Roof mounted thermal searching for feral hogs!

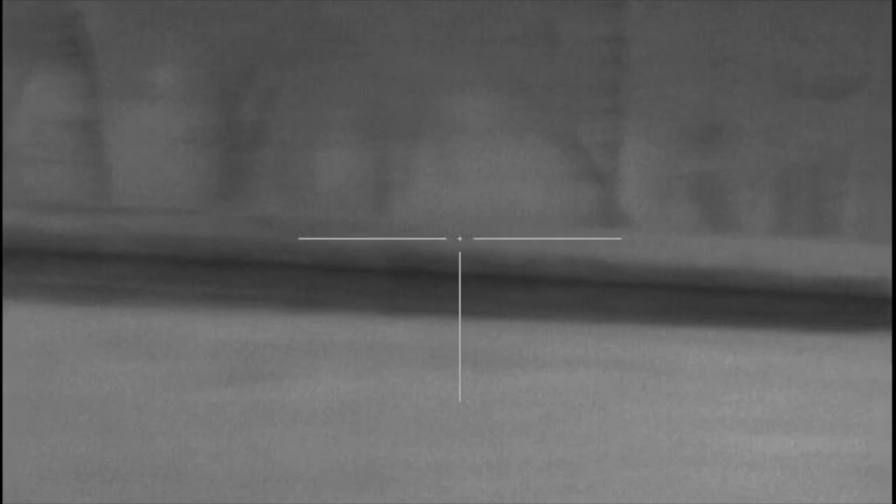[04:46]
Didn't even know I was here.
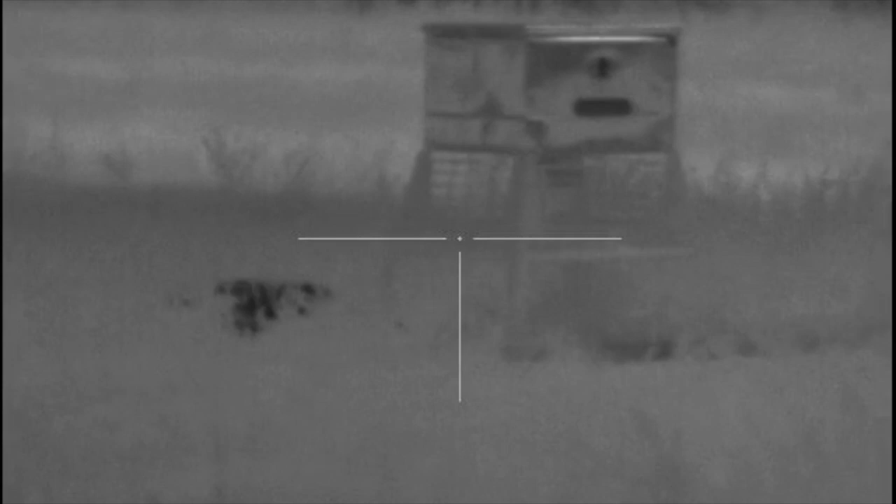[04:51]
This is the first pig that I shot. I hit him kind of far back, but he got lunged.